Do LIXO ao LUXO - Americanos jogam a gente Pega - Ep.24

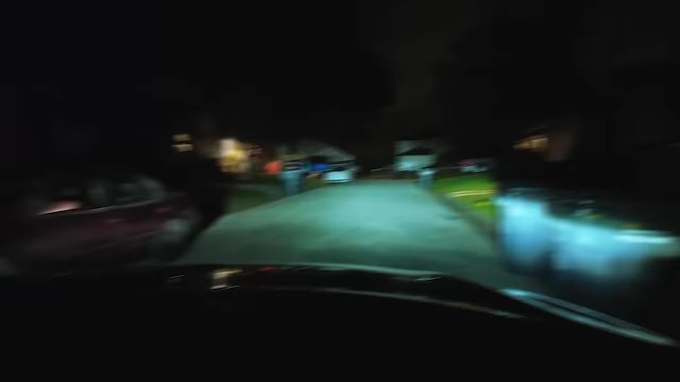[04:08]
Ó, o bom que saímos à noite e dá pra ver as decorações de Halloween acesas, claro, montadas.